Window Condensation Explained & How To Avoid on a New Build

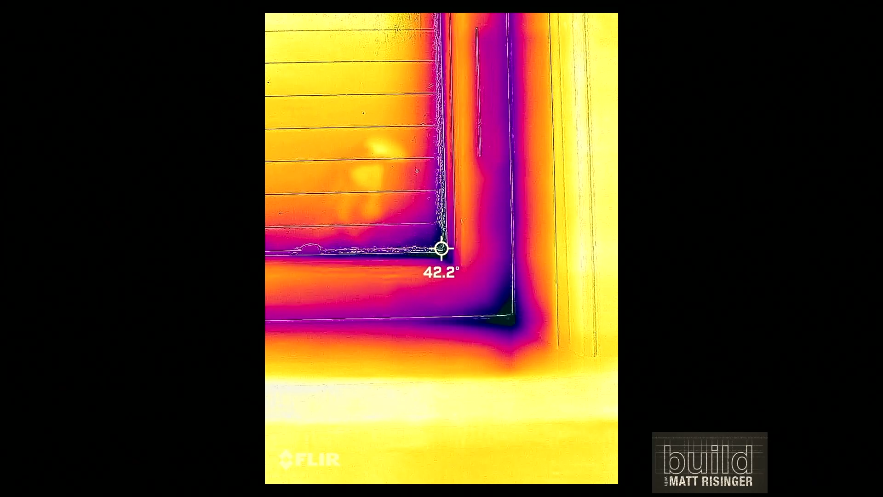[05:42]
Now that we know those conditions, here's that same window that had condensation through my FLIR gun that I took a photo of. And you can see the corner of that glass is 42.2 degrees. And remember from that slide prior, that's the dew point under these conditions, which means even a good window that meets code, that's, you know, thermally broken, this happens to be a composite window, is having condensation issues.
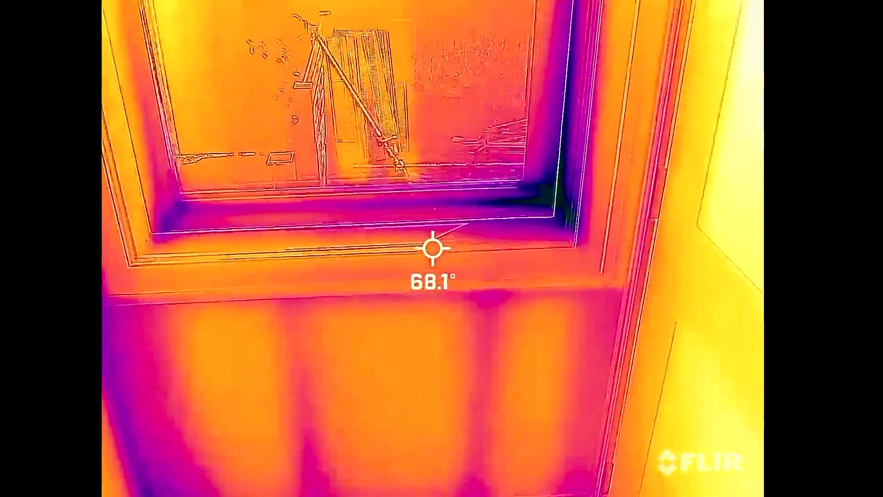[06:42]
You can tell that it's a little colder in that corner from that FLIR gun because cold is a dark color and warm is a yellow color on this. So now let's turn it on to video mode and let's take a look at that glass. Remember, this is that same triple glazed glass that we saw earlier. And there's really no surfaces that are much colder than 50-some degrees, let's say. It looks like it's about the coldest I'm seeing on there. I really like that thermal integer.
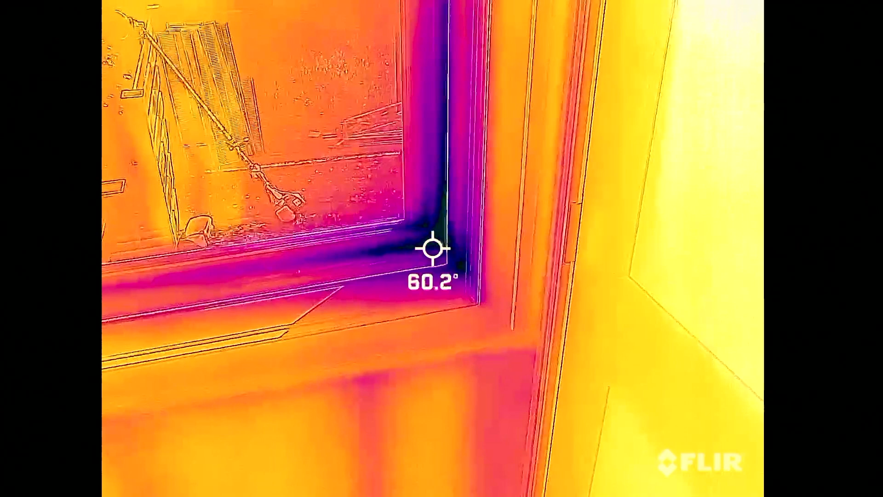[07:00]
This happens to be the one that I plug into my iPhone. Okay, now I've got one other window that I haven't mentioned on my house. That's this one. This happens to be a triple glazed window, or actually it's beyond triple glazed.
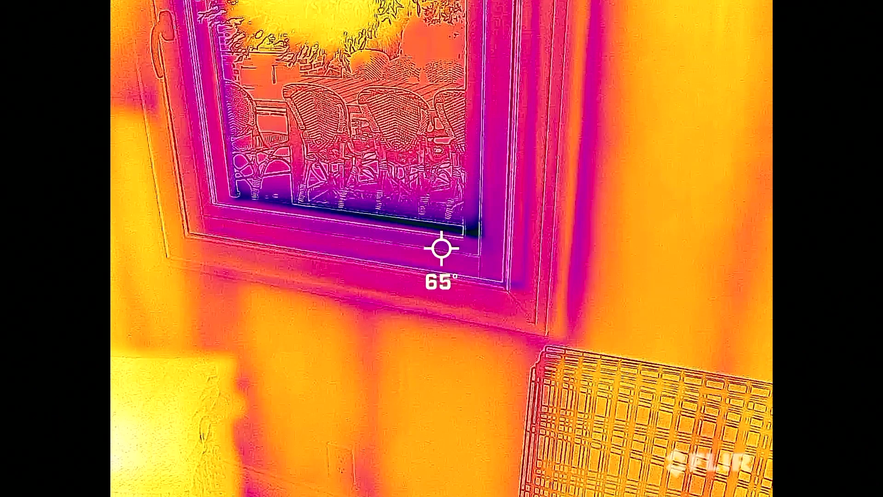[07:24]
And this happens to have light zone glass in it, which is a really bomber glass. And this one's even warmer.
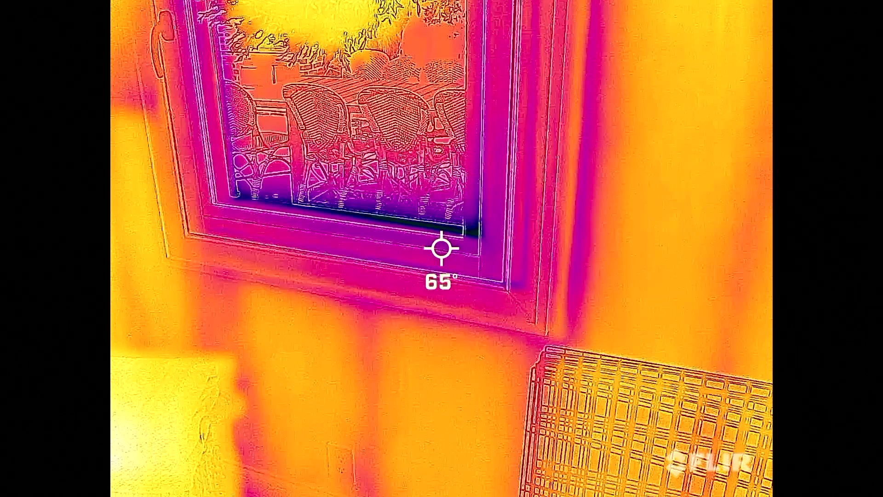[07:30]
Check this out. The window frame coming onto the glass, there's really nothing that's below 62 degrees maybe. And remember, the dew point's 42. So there's really nothing that's going to cause any condensation whatsoever in that area with that glass being that warm.